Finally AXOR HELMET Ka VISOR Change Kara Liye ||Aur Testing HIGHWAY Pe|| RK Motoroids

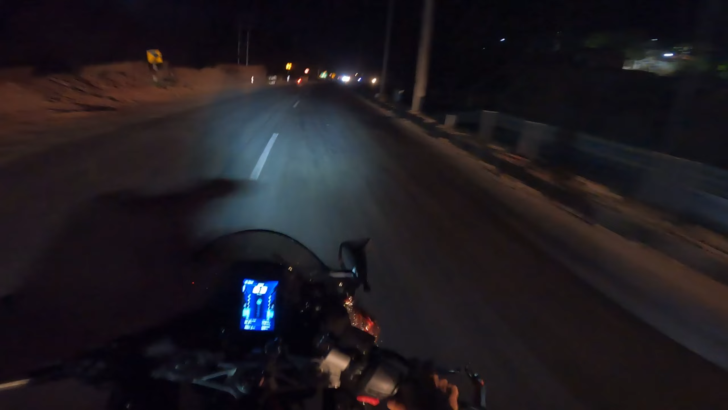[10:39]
पूरा प्रॉपर हाईवे, 7 बज रहा है आप लोग देख लो, पूरा अंधेरा है